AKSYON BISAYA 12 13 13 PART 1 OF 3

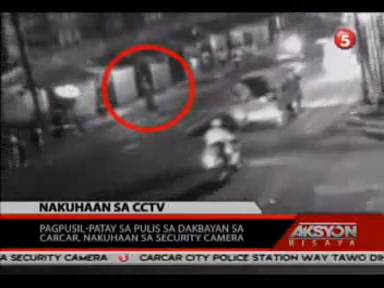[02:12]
Ubbas, padung sa syudad sa Subo, alang siyang 10pm shift sa Mobile Patrol Group.
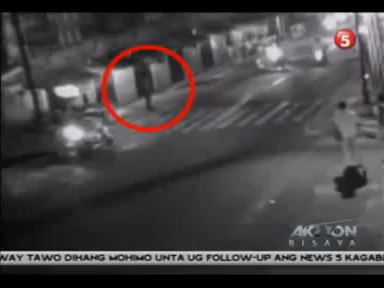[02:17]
Alas 8.07, milabay ang dua kalalaking luwan sa motorsiklo,
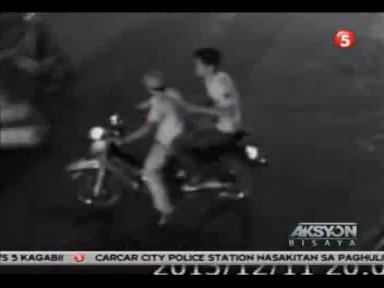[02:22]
ngamihunong at bang sagibaruga ni Unabia, Uggadunay gihulbut sa bag. Adunaday yung laing lalaking ngamihunong sa nagmotor, Uggadunay gitudlo. Gituuhan ngamisenyas ang maong lalaki arundi o sa buhato ng krimen, sanglit adunapay patrol car sa maong dapit ngayang gitudlo.
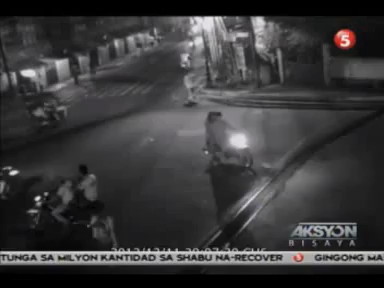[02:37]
Tuod man, milabay ang patrol car pag alas 8.09.
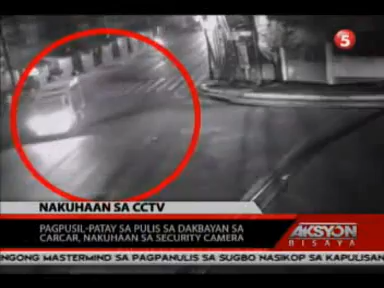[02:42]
Humaniini, makit ang dayo ng usakalalaking milabay Uggadunay gipasiga sa pagabot ni Inis sa tungod niagibaruga ni Unabia. Alas 8.11,